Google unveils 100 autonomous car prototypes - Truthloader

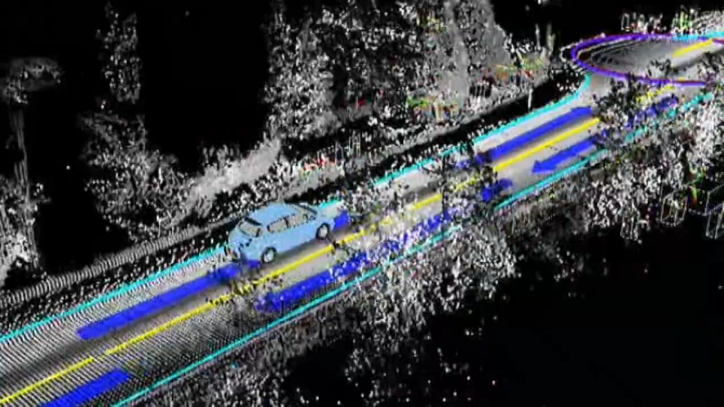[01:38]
And wow, can they drive themselves. Sensor networks mean they have no blind spots.